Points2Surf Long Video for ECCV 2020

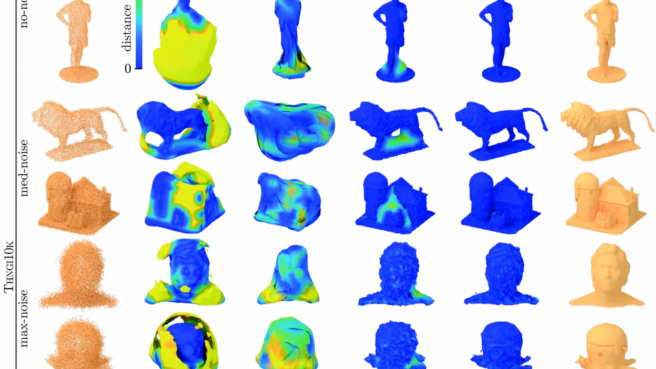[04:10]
Let's now compare Poisson reconstruction with our method in detail.
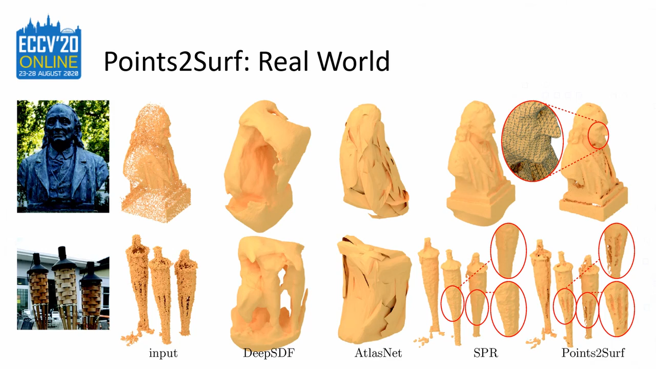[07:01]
You can again see that DeepSDF and AtlasNet don't generalize well. Poisson reconstruction is pretty good but loses some details like the sticks of the torches. To summarize, Points to serve uses a strong local prior that combines robustness and accuracy with good generalization.
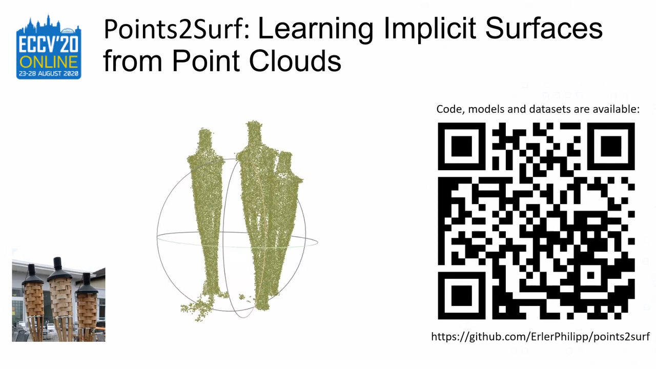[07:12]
This makes it a good solution for all kind of point clouds independent from object classes and acquisition methods.
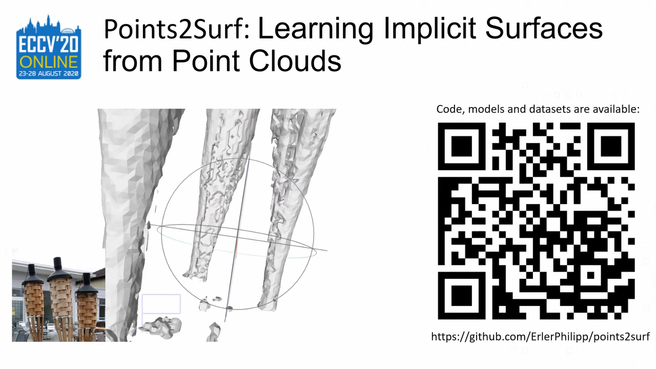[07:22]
It is especially strong in cavities and at fine details. On top it doesn't require point normals. The source code models and datasets are available on GitHub.